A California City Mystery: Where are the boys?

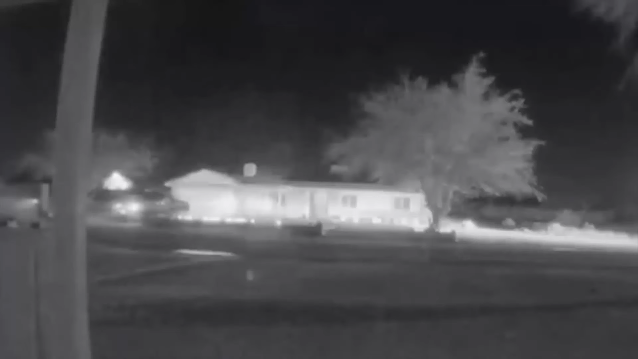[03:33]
a neighbor's security camera shows the family's white van the camera stayed at 4 32 but police confirmed the clock was on it was really 5